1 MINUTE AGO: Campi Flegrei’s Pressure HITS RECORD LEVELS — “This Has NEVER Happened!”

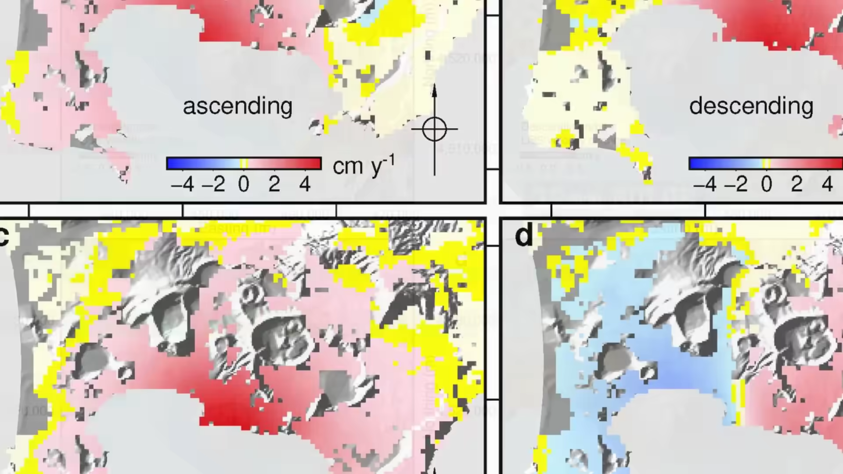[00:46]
a matching 12-millimeter bulge centered inside the caldera, its outline tracing the city's ancient rim.
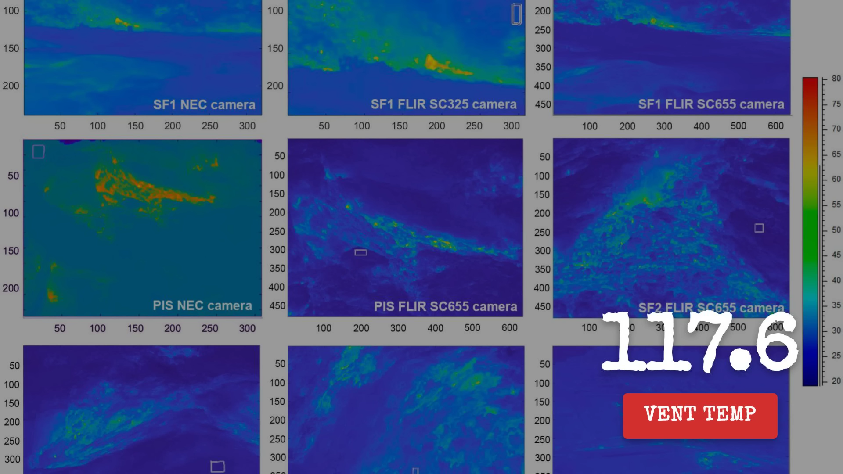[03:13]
holds steady at 117.6 degrees Celsius.
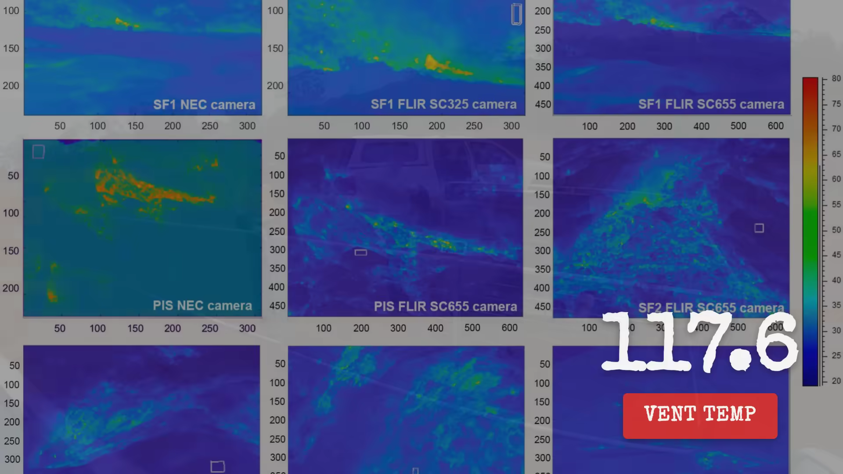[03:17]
Each reading is logged by automated sensors, then checked manually,